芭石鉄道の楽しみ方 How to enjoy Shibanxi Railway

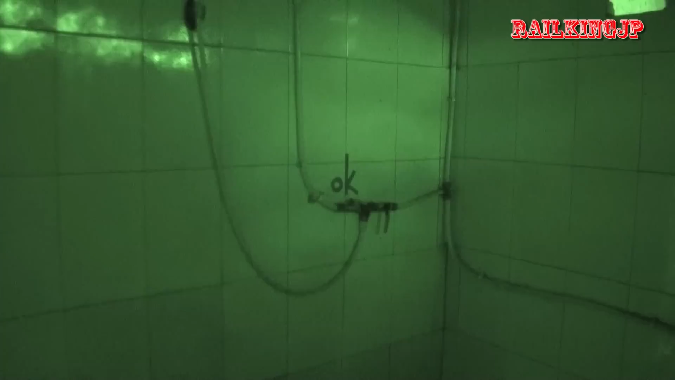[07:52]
ちょっと暗いからナイトショットモードで撮りますねえーこれがシャワーですシャワールームなぜかこんなダダッピロインですけどこの端っこにトイレこれすごいでしょこれ1枚これねピラッとねこういうのあるだけですまあちょっと女の人は辛いかもしれないですねいやーすっきりした